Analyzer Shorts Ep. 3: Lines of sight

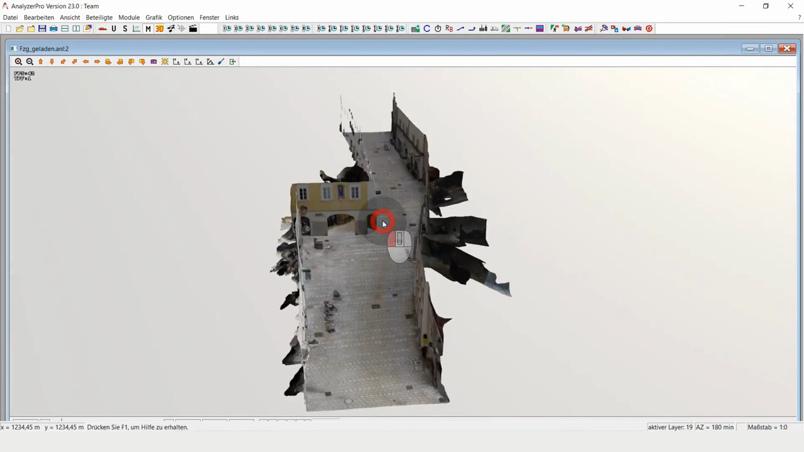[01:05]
When I click on 3D you can already see it's a beautiful old town scenery and
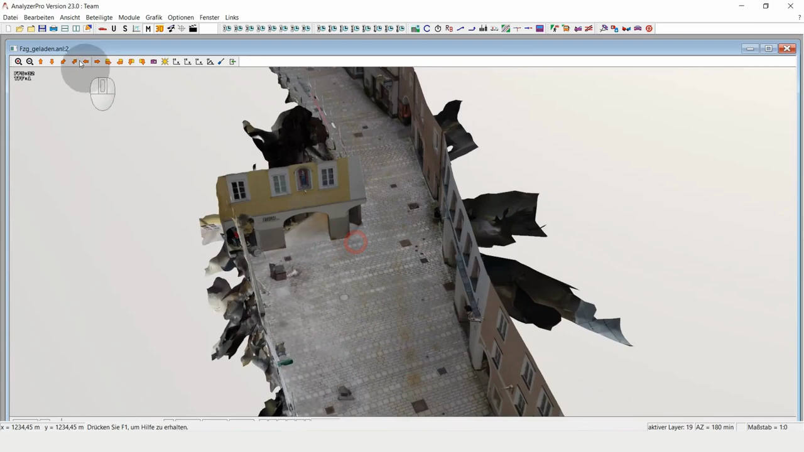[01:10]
yeah but for now we work in 2D.
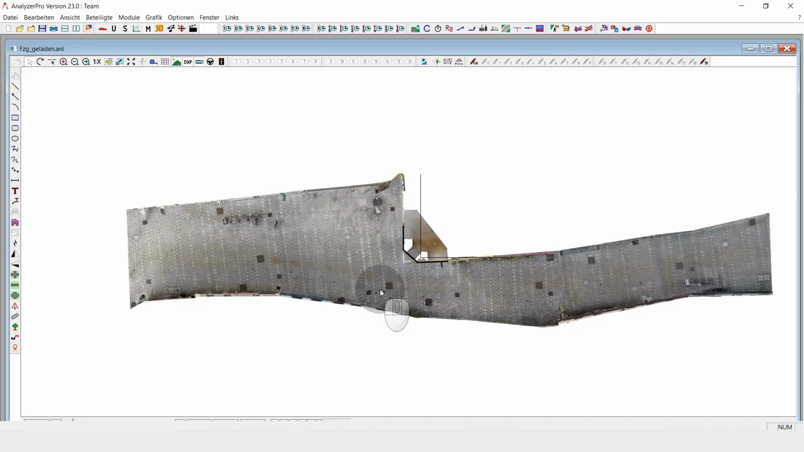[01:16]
So let's just swiftly give our scooter driver some movement. Let's say he goes with 10 kilometers per hour just for the sake of having him drive a little bit for two seconds. This is a kinematic calculation.
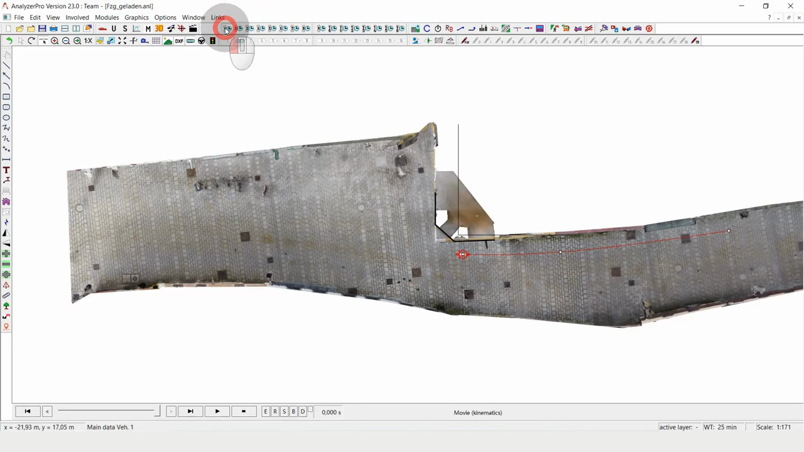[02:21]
to that street. And on the other hand we will have a car just for the sake of presentation.
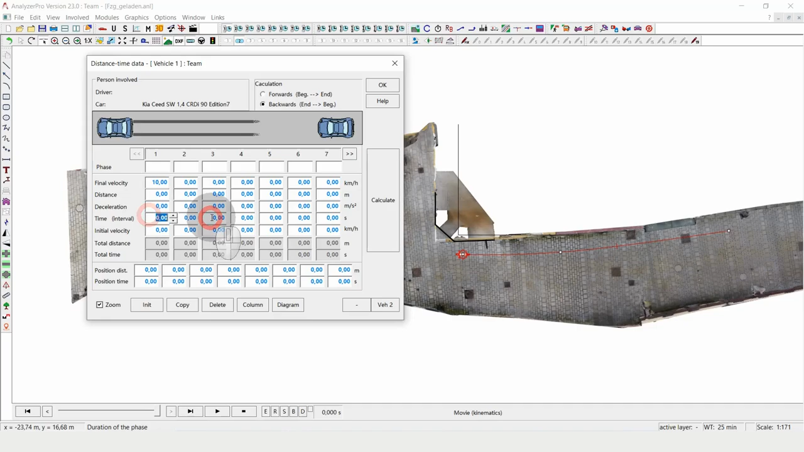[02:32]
Let's say also 10 kilometers per hour for five seconds. Oh no let's let's give him 15. Okay calculate. Put the car here. Let's say they collide in this situation. I'm adding further points to the driving line.
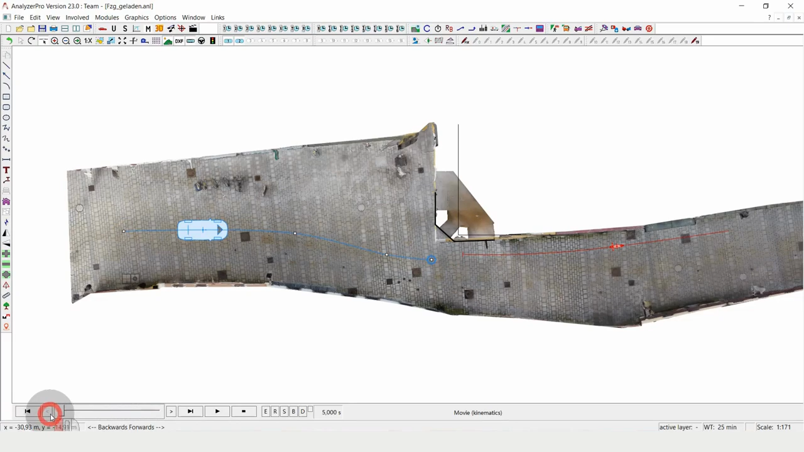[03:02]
And now we have the situation where they both go and then collide. We can also we can also have a look in 3D.
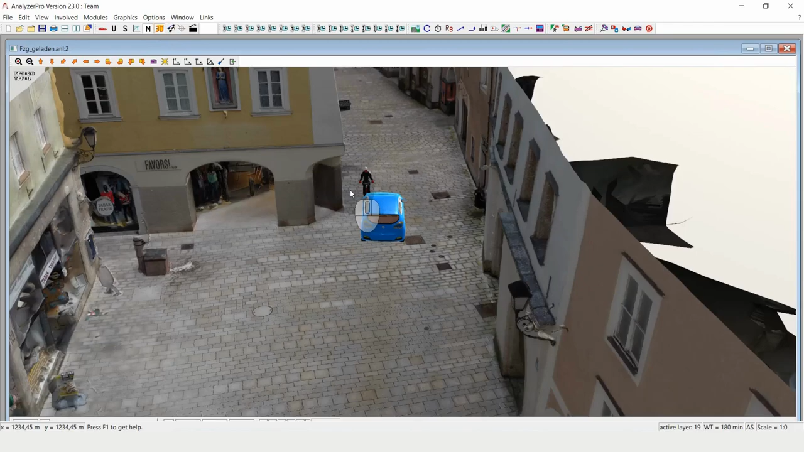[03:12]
And we can see okay it's a scooter driver in red.
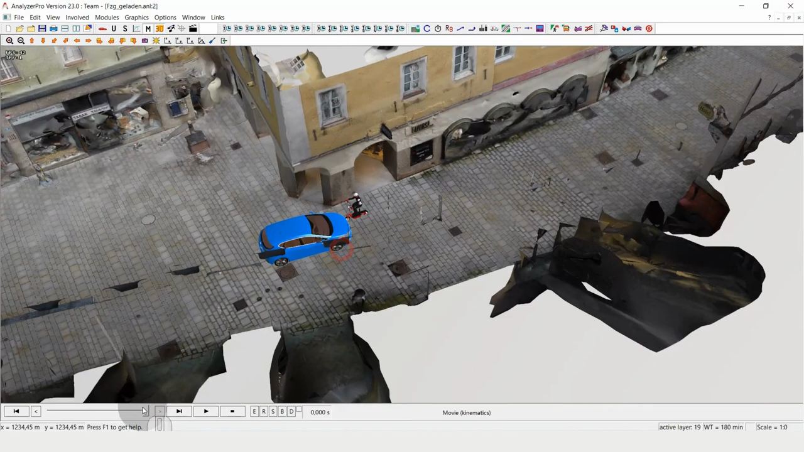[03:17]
And our car going around here.
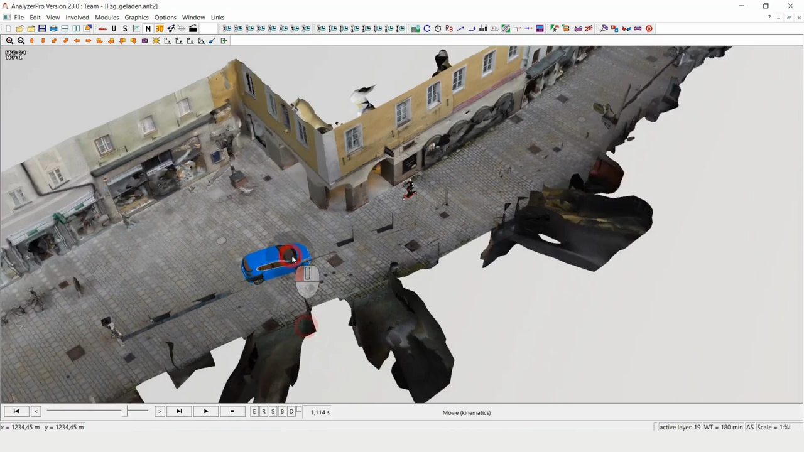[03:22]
So from this perspective it seems to be quite obvious.
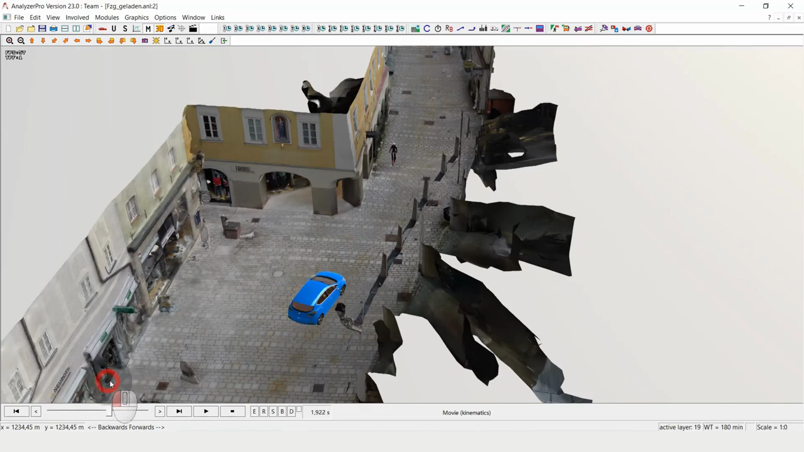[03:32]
But let's have a look how the situation is when we put in lines of sight. So what I can do here is I can click on the die symbol and say I want to have
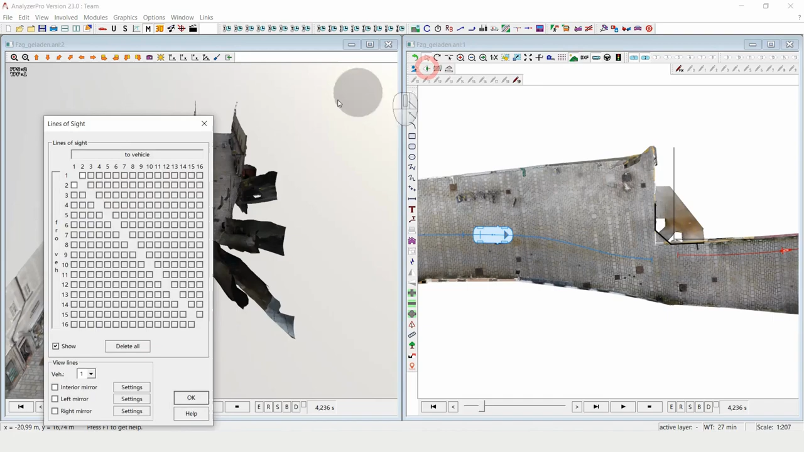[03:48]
my visuals from vehicle 1 to vehicle 2.
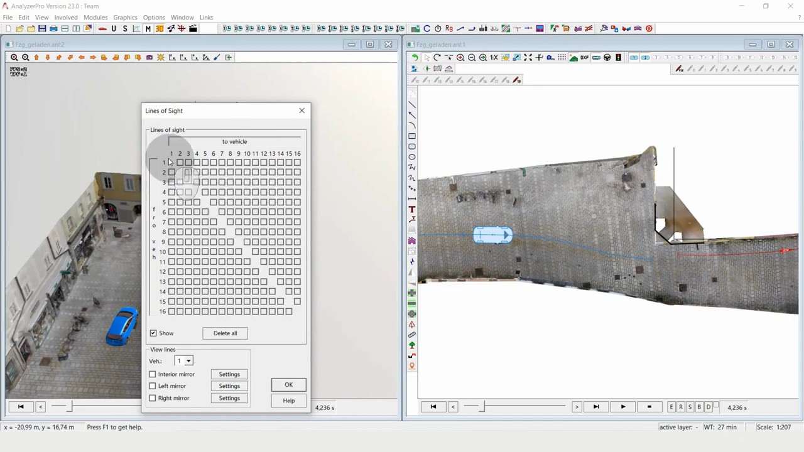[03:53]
And what will happen is that I get this line of sight over here. Let me make it a little bit thicker probably.
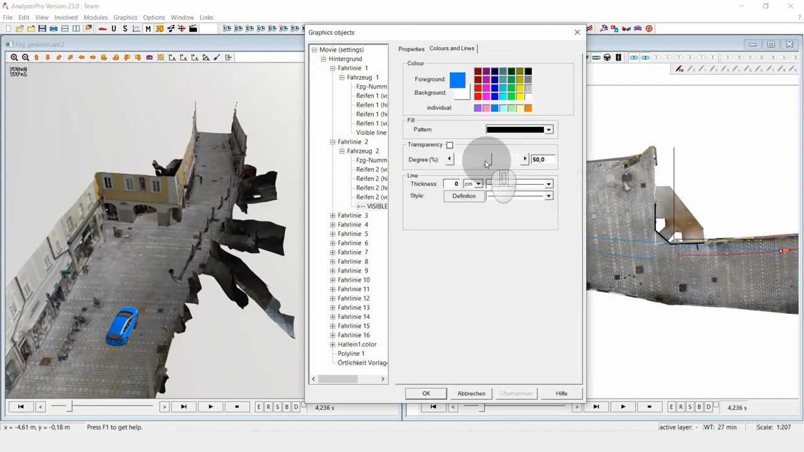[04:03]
So you can clearly see it on the video. And we see how that moves. And we see in the beginning he can't see it. But then probably from here he can't see it.